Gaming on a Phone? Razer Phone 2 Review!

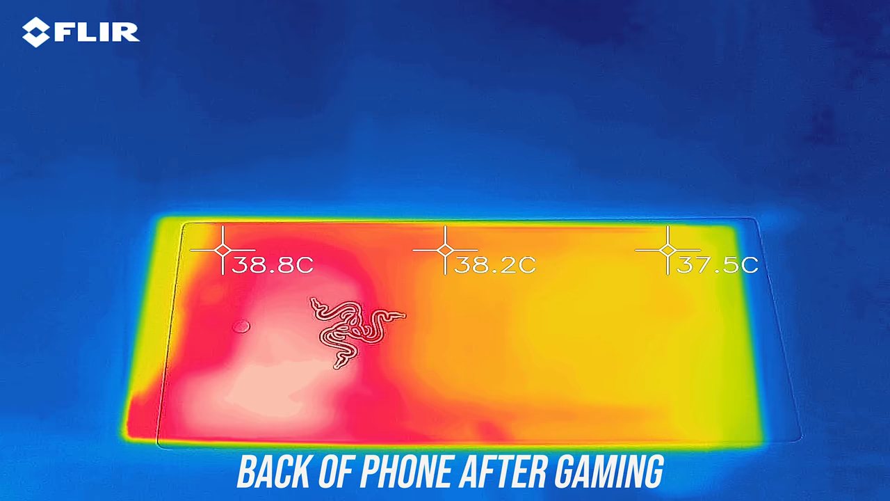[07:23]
The vapor chamber is meant to allow heat to spread out over the phone to improve cooling and reduce hot spots,
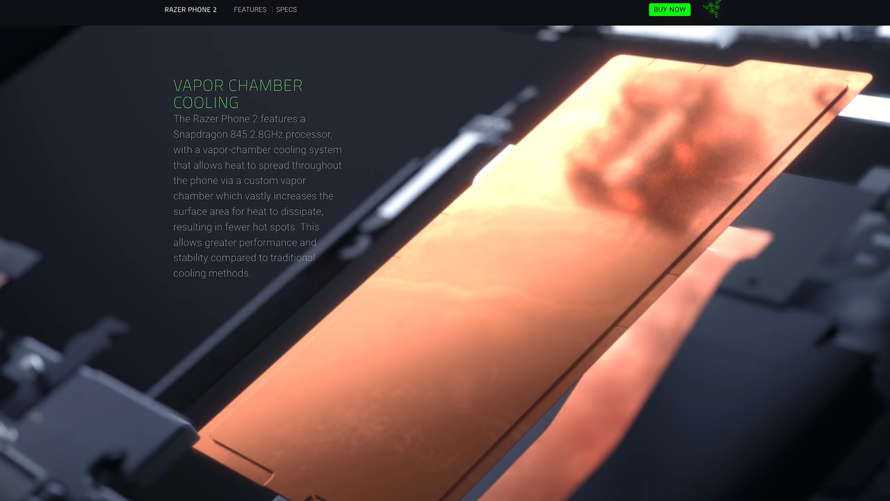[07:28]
in this case there was a 6 degree difference from hottest to coldest point on the back.
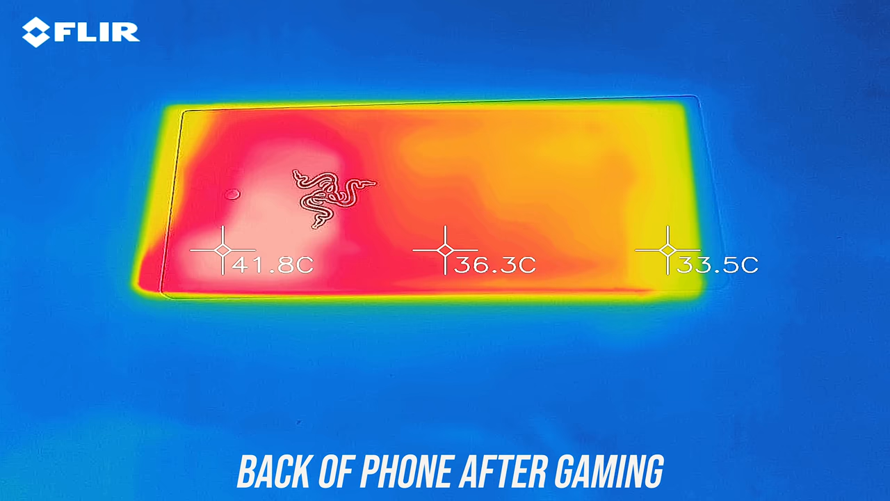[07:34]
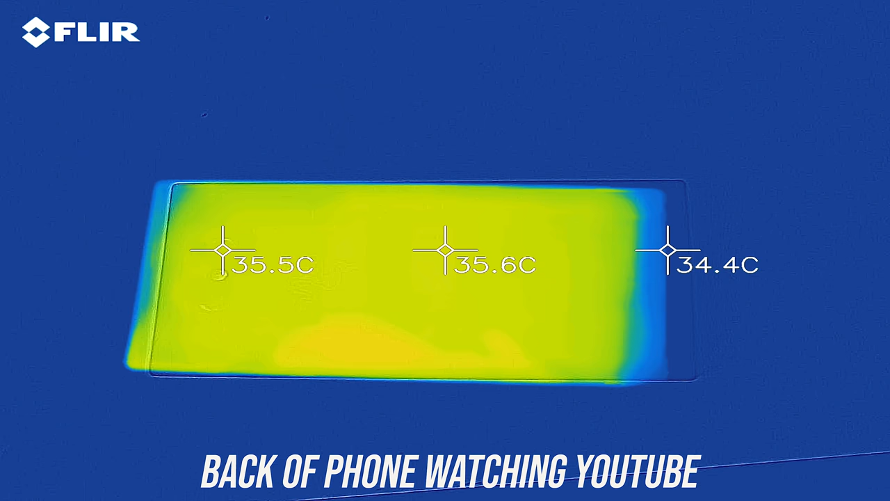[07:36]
Comparatively while just watching YouTube it was still a little warm, though it was more even now and cooler compared to while gaming.